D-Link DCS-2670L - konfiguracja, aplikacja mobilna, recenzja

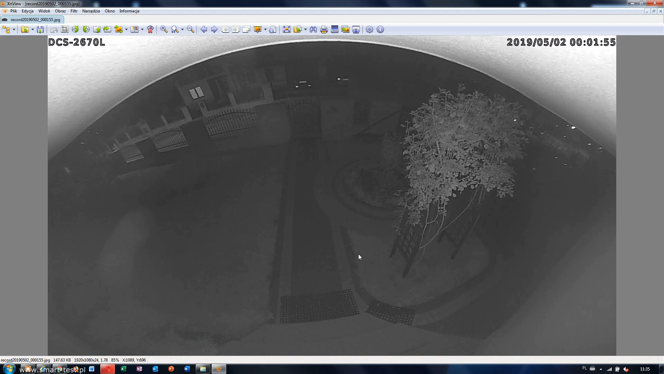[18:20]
Te najbliższe tutaj elementy są podświetlone jeszcze w miarę, natomiast tutaj wszystko jest praktycznie ciemne. Wydaje mi się, że może być to jeszcze przyczyną to, że ta kamera wisi bardzo blisko balkonu. Tutaj jak widzicie jest tutaj kawałek balkonu, który się nam odbija. Absorbuje troszkę tego światła i być może przez to te zdjęcia są tak słabo doświetlone. Ja to oczywiście postaram się jeszcze Wam sprawdzić, zamontować tę kamerę w jakimś innym miejscu.